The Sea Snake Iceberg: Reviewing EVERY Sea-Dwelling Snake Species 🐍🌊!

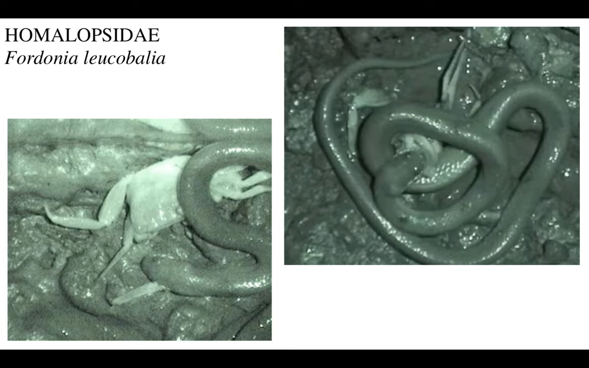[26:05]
I mean, to have all your arms and legs torn off one by one by the silly named snake and then just cast aside. But don't worry, sometimes crabs have the upper hand. Here you can see a big crab tearing either it's a Fordonia or a related snake into half.